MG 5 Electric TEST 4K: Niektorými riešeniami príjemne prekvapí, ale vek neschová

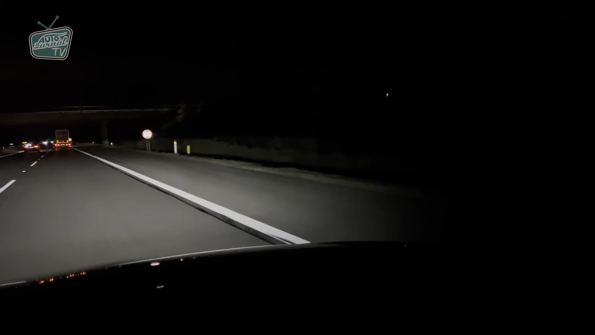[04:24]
Dá sa na to celkom pekne spolahnuť, aj keď niekedy vám pustí diálkové svetlo aj v obci, čo by citlivo nastavený systém robiť nemal, ale na auta vpredu a v protismere reaguje celkom citlivo.
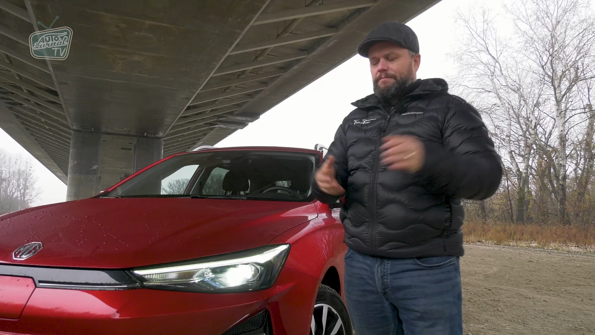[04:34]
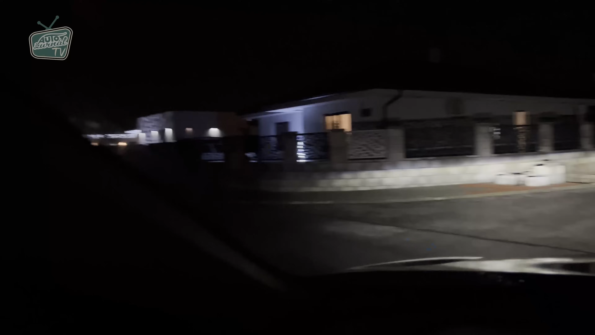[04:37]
Svetelný výkon a osvetlenie priestoru pred autom je podľa mňa super.
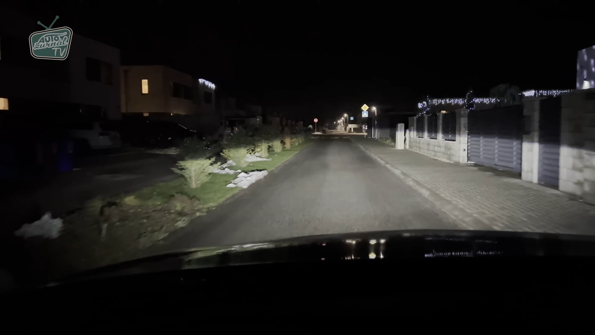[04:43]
Nie len do diálky, ale aj do strany svetla. Výborne osvetľujú aj pravý kraj cesty.